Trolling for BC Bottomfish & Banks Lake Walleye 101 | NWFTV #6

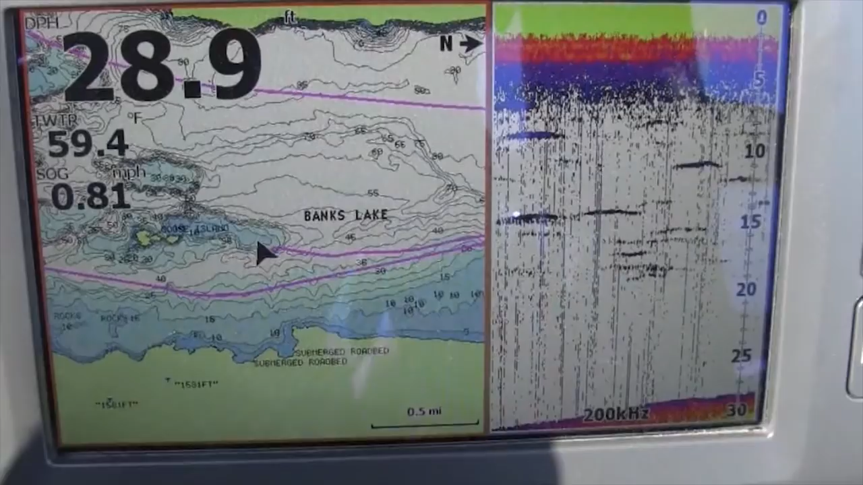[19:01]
On screen: depth 28.9 ft, water 59.4°F, speed 0.81 mph
It's got a lot of structure up and down, a lot of rock down here. Yeah, it's like almost two different lakes. North End, you know, you got a lot of largemouth, a lot of weed growth up there, and tulies and reeds.